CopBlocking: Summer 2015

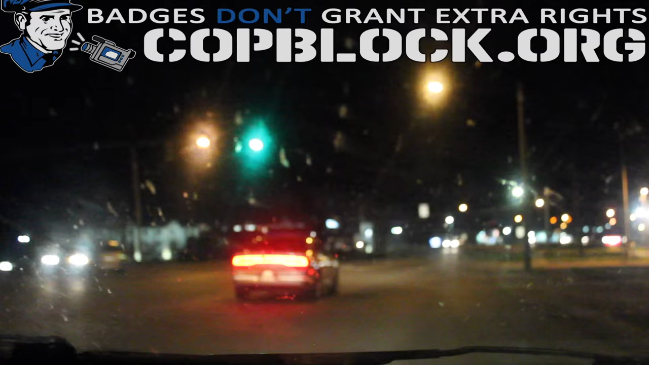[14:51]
Maybe it's a mixture of both. Anyways, this is Ademo and Dio. I'm gonna stop live streaming. And I believe we were just about to be pulled over by this state trooper, and he changed his mind for some reason. And now he's going to turn. Eat a dick.